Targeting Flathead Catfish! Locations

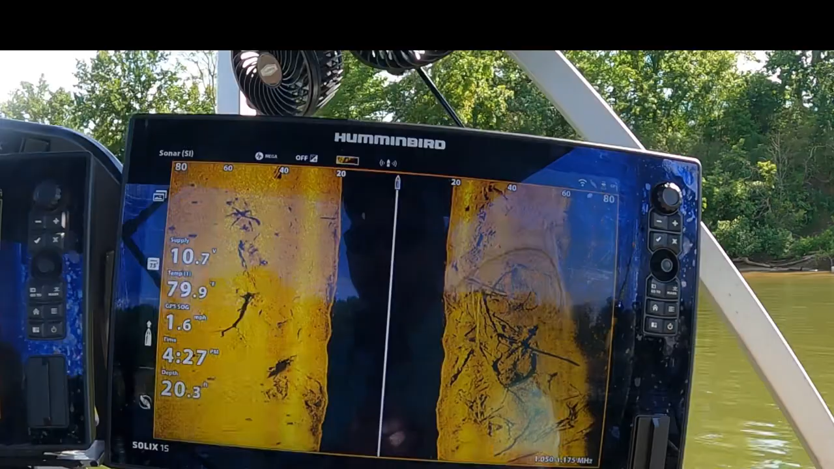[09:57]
On screen: speed 1.6 mph
is just one of the little videos i'll put out with something like this uh we can do something with some deeper water
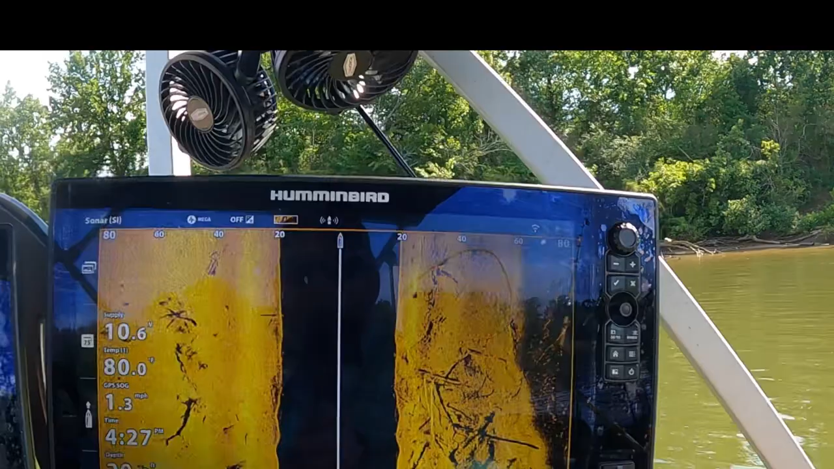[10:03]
On screen: water 80.0°F, speed 1.3 mph
i mean as you can see we're just slowly cruising a mile an hour up that bank here's a good tree right here so
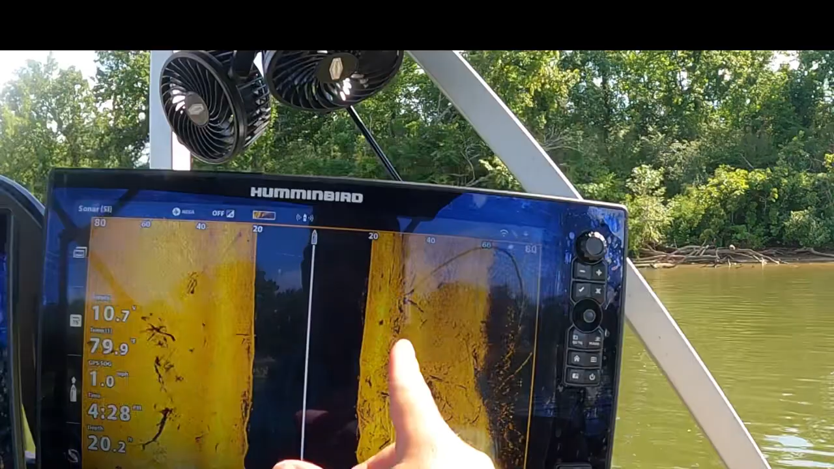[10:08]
this is a good area to hold some fish are they here today i don't know but we're going to try um
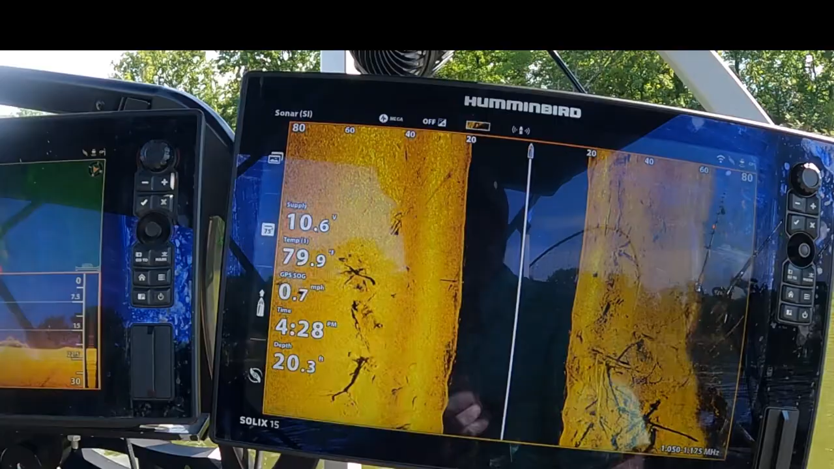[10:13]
On screen: depth 20.3 ft, water 79.9°F, speed 0.7 mph
we're definitely going to give us a shot